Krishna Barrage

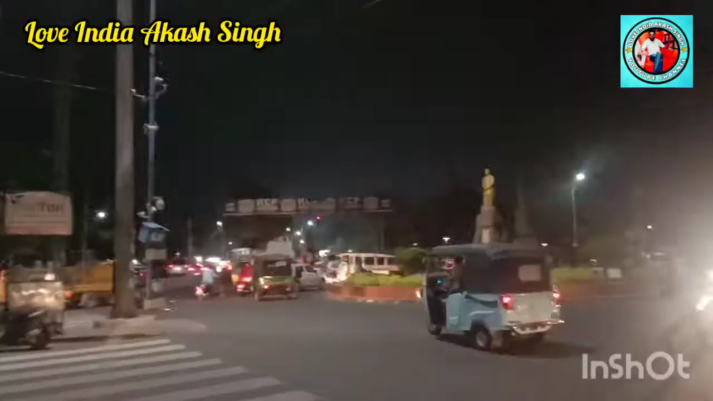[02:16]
और रहल्वे स्टेशन तर्ल लेट्साइड में बच्टांड अपने कुछ प्री जाना है आप पॉलिस वाइक तेगे कितना बढ़िया हेलीफेंट
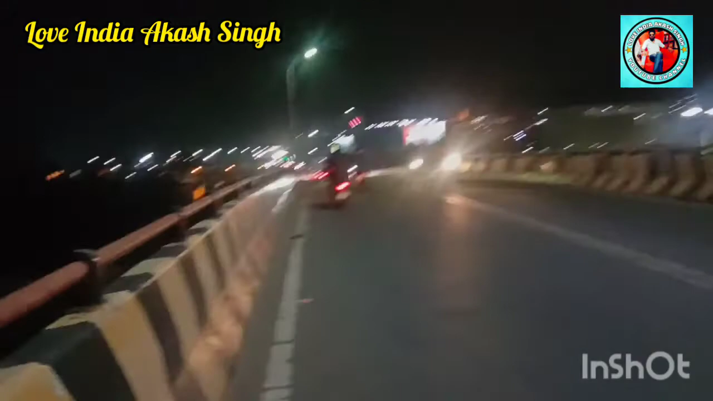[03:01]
जा रहा हूं मैं आप लोगों को राइट सेंड में एलो एलो पाहेड के ओपर नजर आ रहा हूंगा वो विजयवाडा माता टेमपुल है
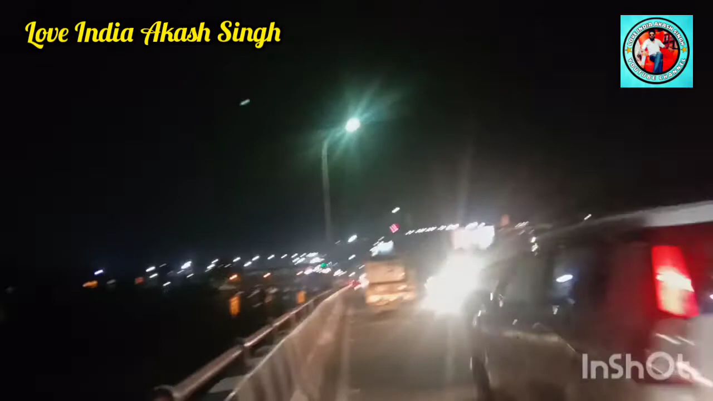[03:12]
और माणिंग में हो राच्छा दीगेगा आपको लिपसर्ड में देख सकते देखो पूरा पानी है देखो